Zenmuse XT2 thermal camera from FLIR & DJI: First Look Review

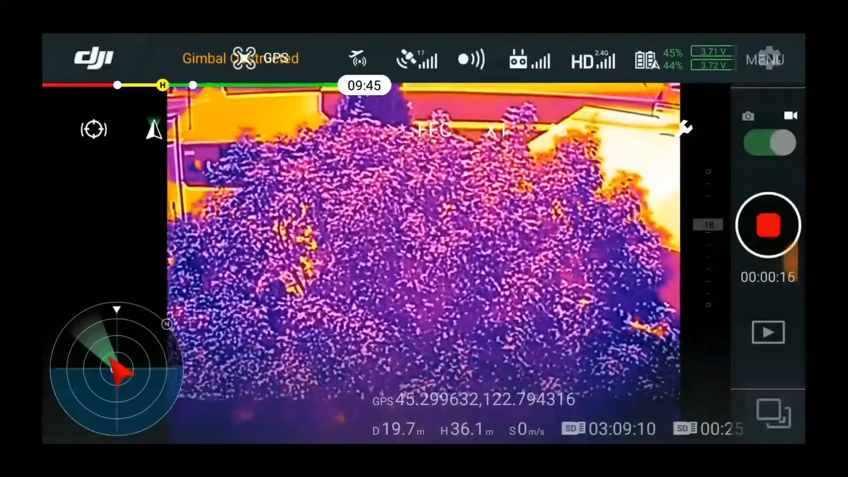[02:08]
The key difference are these controls overlaid across the image.
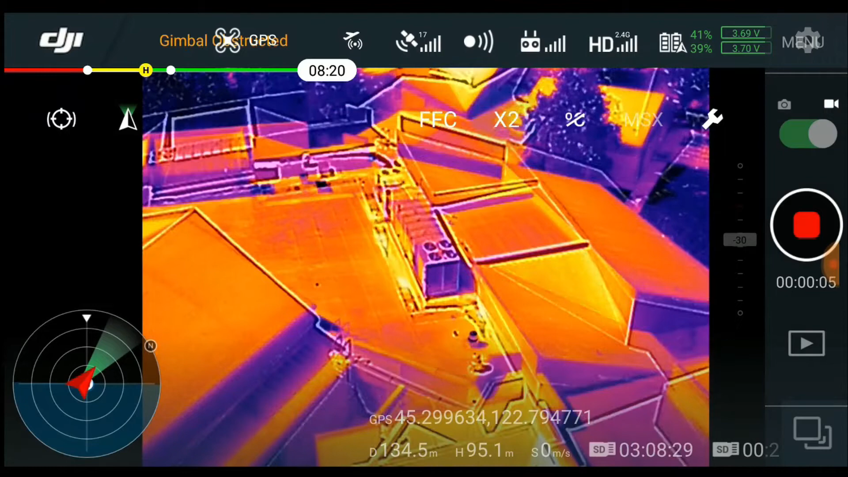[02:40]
All you're really doing is throwing out data, denying yourself access to pixels you would otherwise be recording, so I'd suggest using this sparingly.
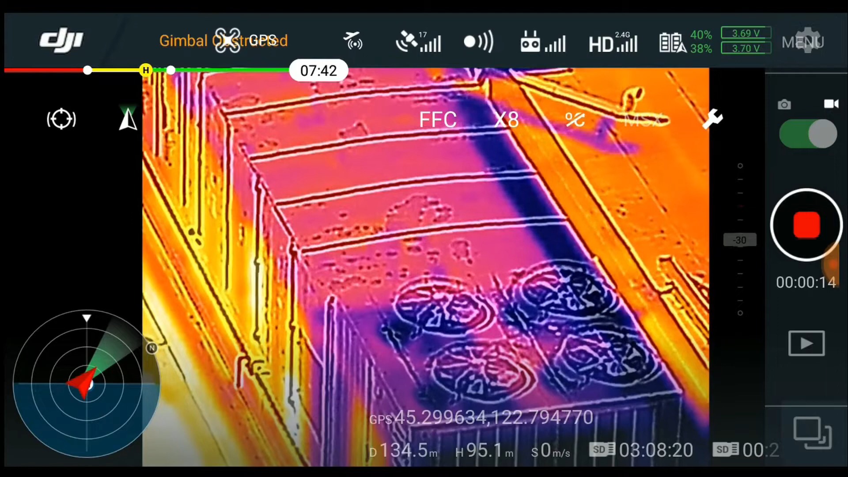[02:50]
Next is a tool that lets you measure the temperatures in the frame.
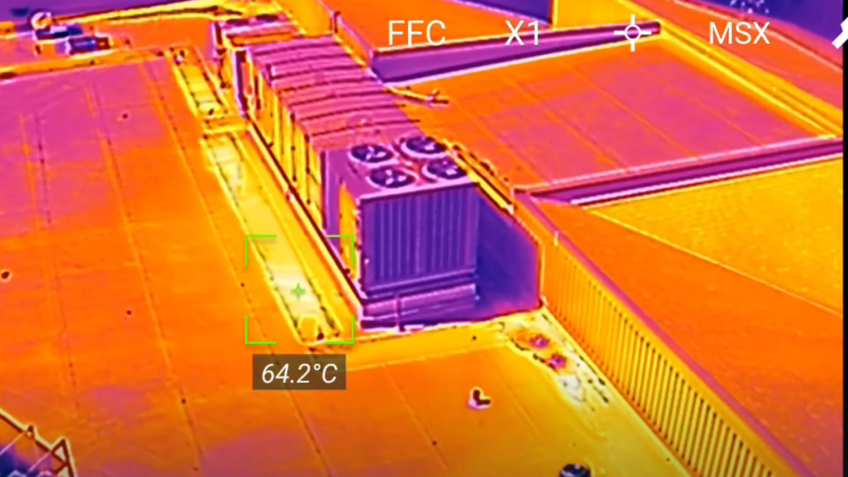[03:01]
On screen: spot 64.2°C
The crosshairs give you the temperature at any point in the camera's field of view, just by tapping on the touch screen.
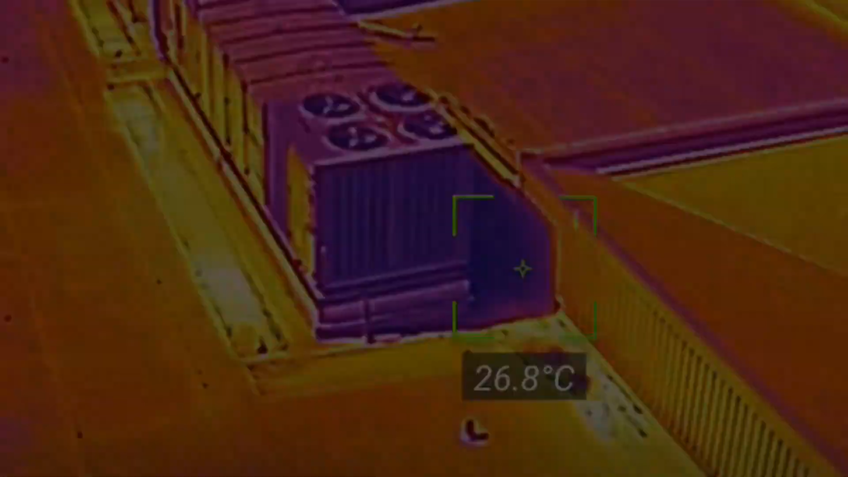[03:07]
On screen: spot 26.8°C
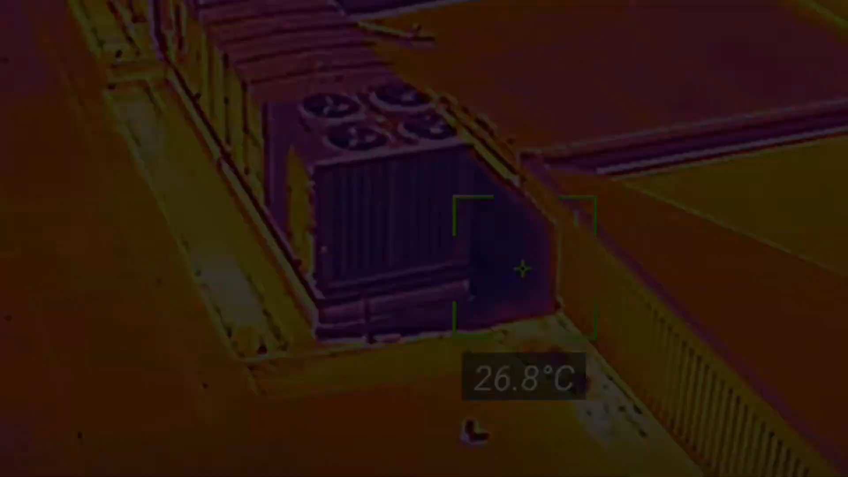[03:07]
On screen: spot 26.8°C
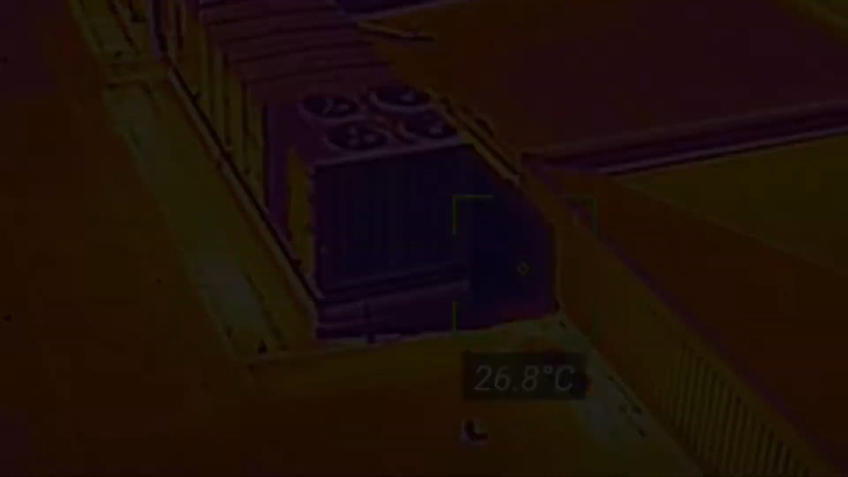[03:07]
On screen: spot 26.8°C
The area tool finds the high and low temperatures inside a box that you specify,
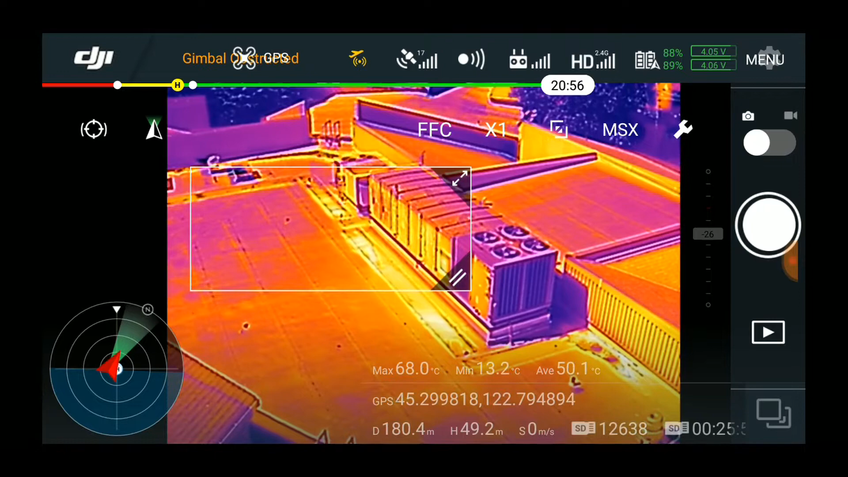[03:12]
On screen: max 68.0°C, min 13.2°C
and designates them with a red and blue dot respectively.
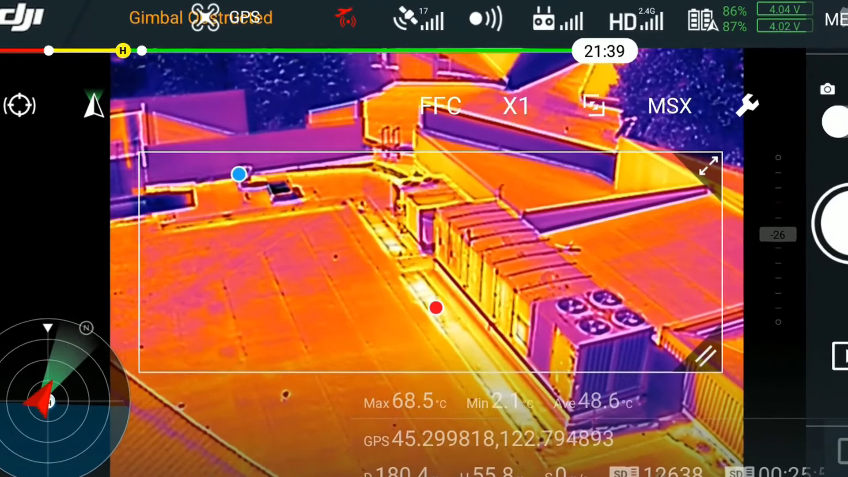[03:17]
On screen: max 68.5°C, min 2.1°C
It will track them even if the aircraft moves,
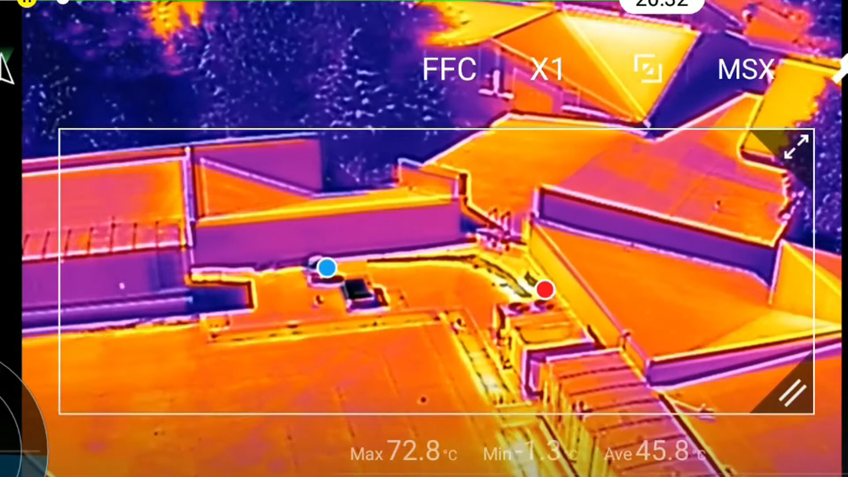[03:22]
On screen: max 72.8°C
until they are no longer inside the bounding box, or something that is hotter or colder appears in the frame.
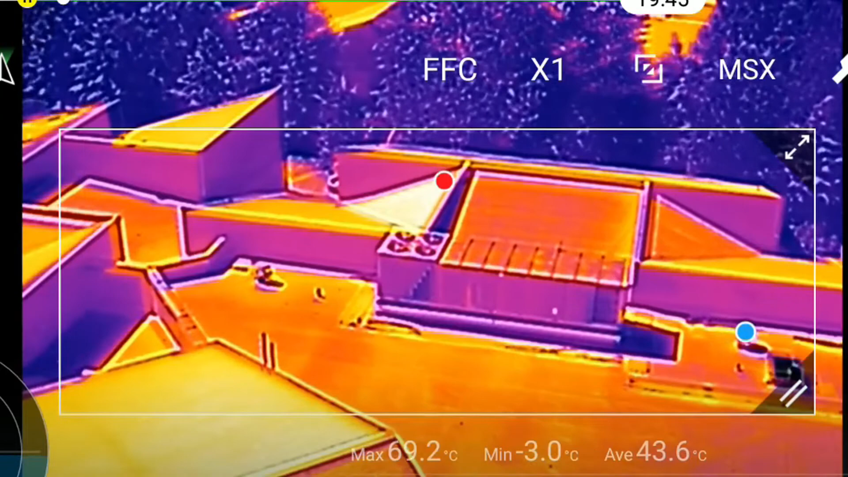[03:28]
On screen: max 69.2°C, min -3.0°C
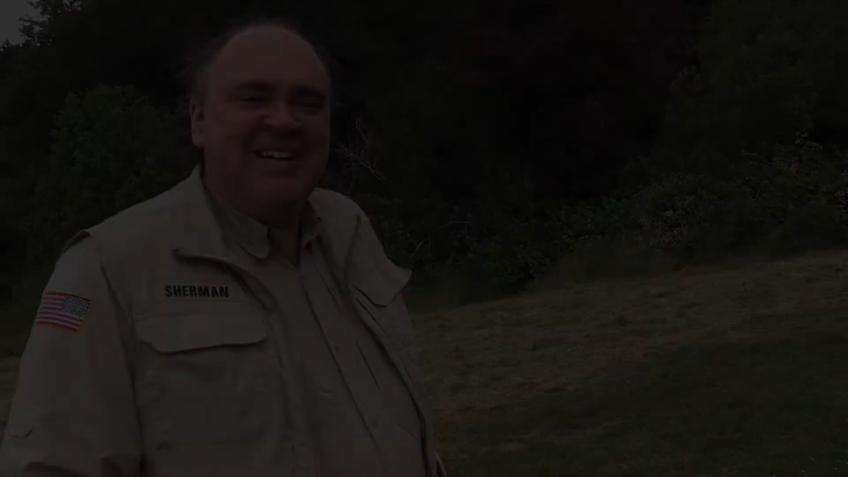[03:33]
Now keep in mind there are a lot of factors, ranging from atmospheric temperature and humidity, to the thermal emissivity of the target, that can affect the accuracy of this reading. You'll want to study up on thermography before you trust these results completely.
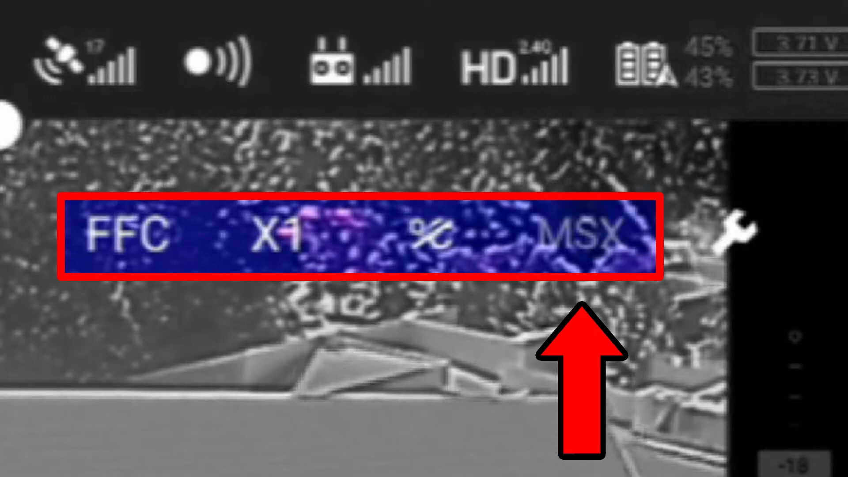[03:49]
This control lets you configure the display, visible light, picture in picture, or thermal using MSX.